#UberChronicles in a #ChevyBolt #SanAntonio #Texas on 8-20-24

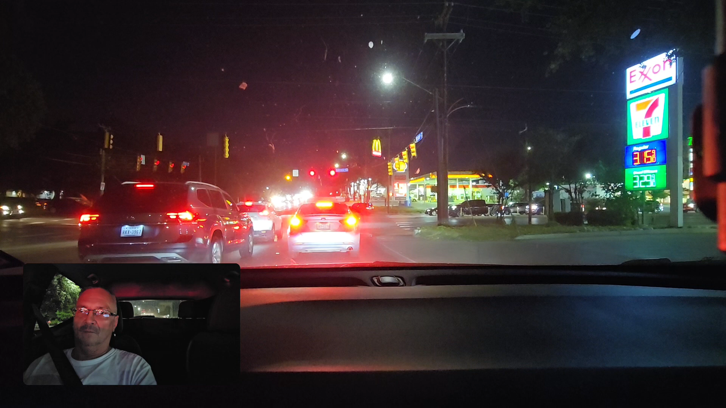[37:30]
Well, I thought it was about to change. There it goes. Man, people, man, look at that car, man. Just because you put the blinker on doesn't give you the right to cup somebody off.
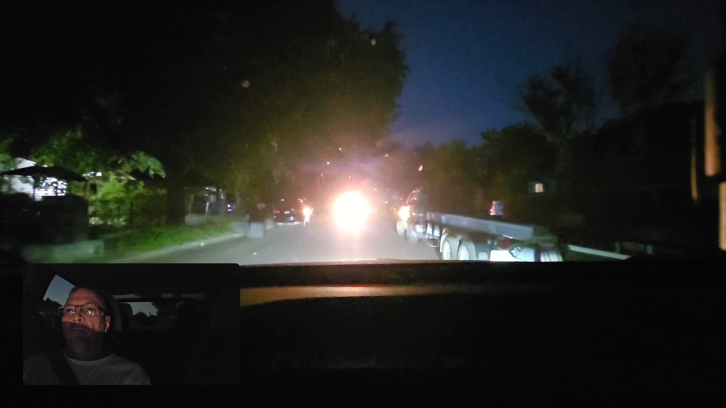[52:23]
See shit with them bright lights on, man.